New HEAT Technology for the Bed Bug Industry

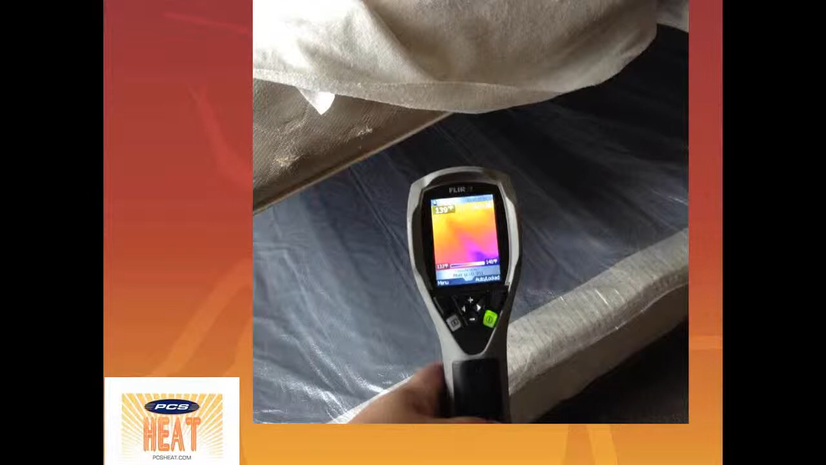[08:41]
We want the core, the content to get above that for at least a minimum of three hours. And with this thermal imaging camera, you can see that we're definitely getting that into the mattress. And here's that we're getting it way above that. And you can, there are options of how you can control the heat.
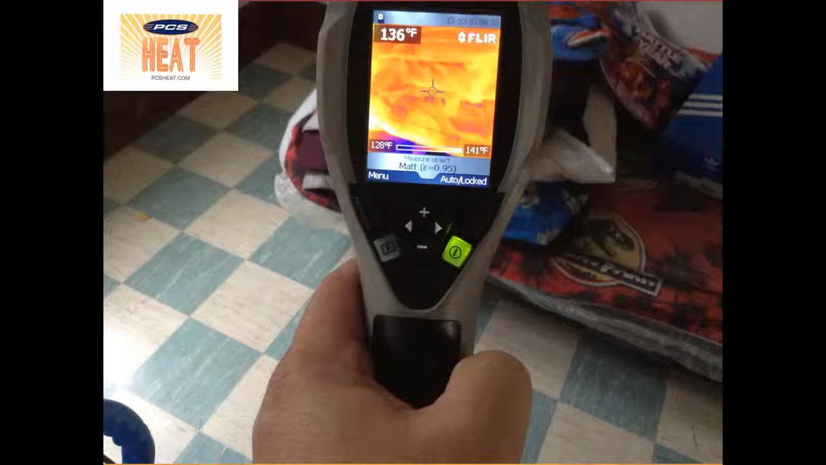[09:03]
On screen: spot 136°F, scale top 141°F, scale bottom 128°F
So if you don't want it to get over too hot there, we do have some options of how you can control that.